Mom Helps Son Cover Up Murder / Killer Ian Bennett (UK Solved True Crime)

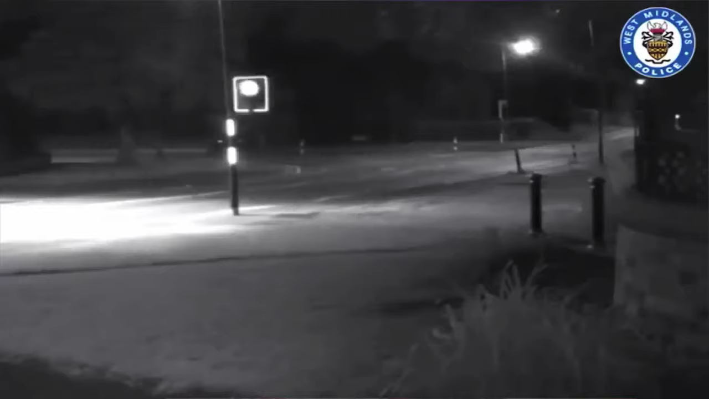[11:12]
A second camera which captured CCTV footage also shows Ian walking into a nearby park, carrying that same bag.
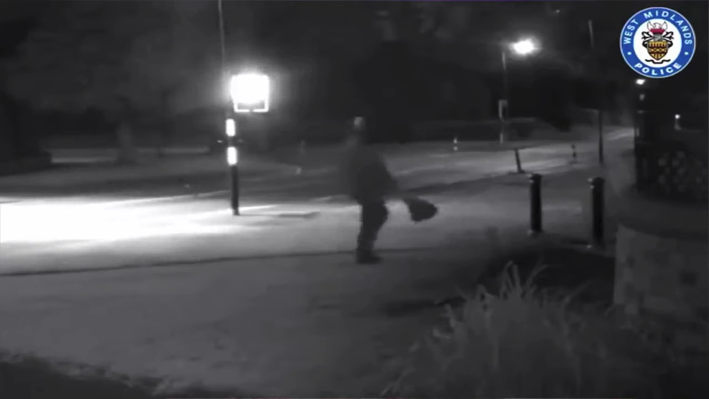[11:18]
Not only carrying the bag, but casually swinging it.
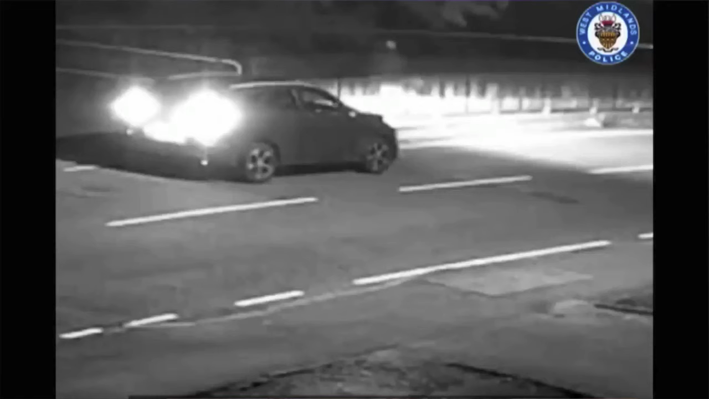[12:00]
And the image of Ian Bennett walking away from the car towards the bridge, throwing something over into the water, and then returning to that car.